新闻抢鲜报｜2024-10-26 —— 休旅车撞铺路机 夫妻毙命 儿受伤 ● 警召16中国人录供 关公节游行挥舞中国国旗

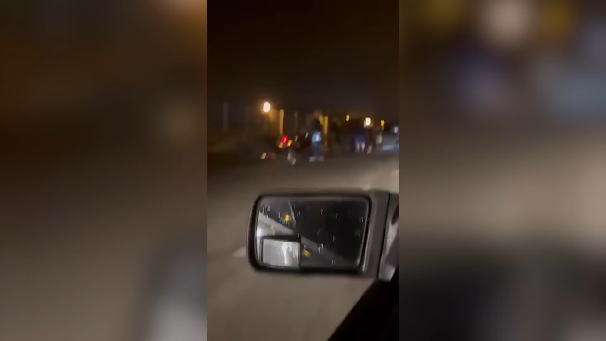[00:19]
最起车祸今天凌晨在关丹通往甘闷空军基地附近发生42岁的司机当时开着休旅